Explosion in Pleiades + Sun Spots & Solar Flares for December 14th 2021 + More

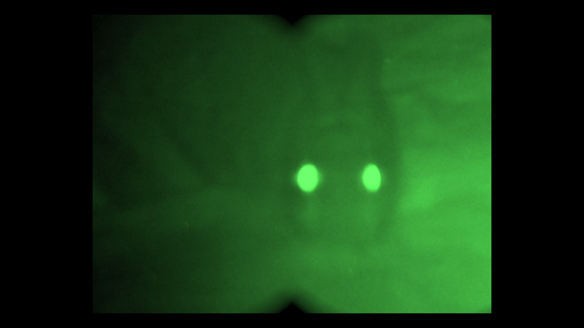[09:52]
the info this is a little wabbit in my yard for the winter living under the house i don't mind having him as a neighbor but look at his eyes buzzy look what's underneath him
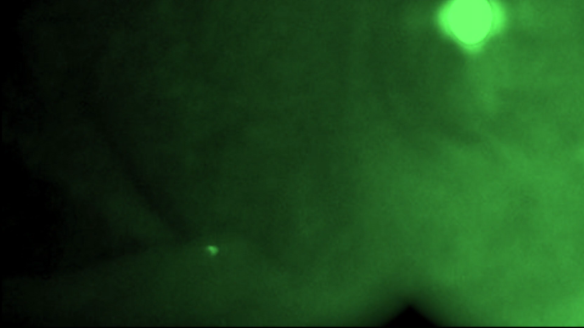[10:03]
though i don't know what it is and on the infrared camera it's the second night that i see him and there's something glowing